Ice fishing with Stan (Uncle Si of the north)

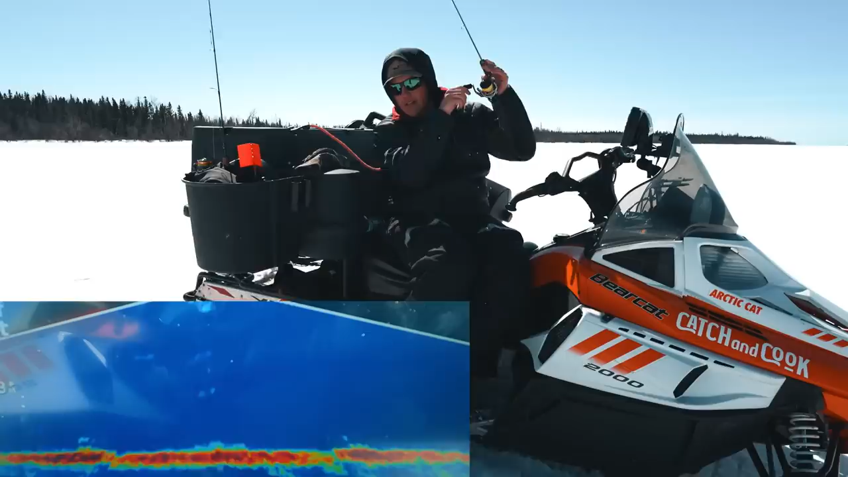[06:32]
I just lost something big. Yeah? Yeah. Oh, he's back. He's still there. Come on. Oh, he's bigger than I thought. He is bigger than I thought. You try pounding the mud. Oh, he loved that. Oh, this live scope footage is insane. Oh, come on. He loved it when I pounded the mud. Oh, do I got bait here? I wonder if I can quickly drop this quick strike down. So I'm gonna pull this out. I'm gonna drop that other bait down quick. Okay, yeah.
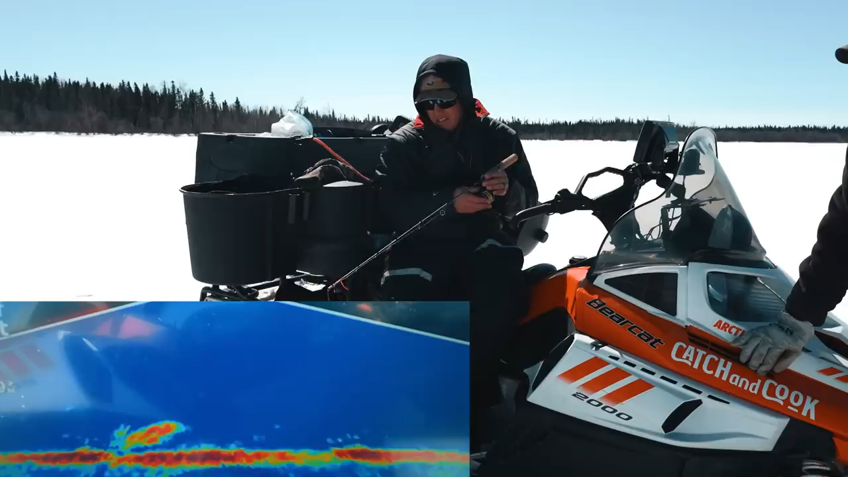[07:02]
That's your bait right there, white thing. There it is. There's my bait coming down. Oh, he's gonna eat it. Look at that, he's facing right at it now. Yeah. You two of them then or no, just one big one. Yeah. He just ate it. Yeah, he's got it. See if he starts moving again. Oh yeah, he's still got it. Yeah. Look, he's just swimming. Yeah. Well, he isn't moving, but I think we're gonna hit him.
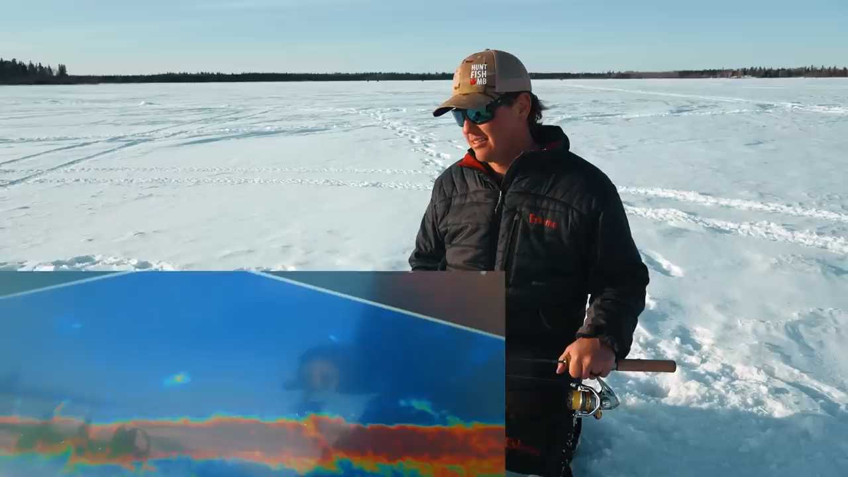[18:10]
Oh, here we go. Oh. Oh man, that was a nice pike. He's still there. They look just insane on the live scope in the shallow water.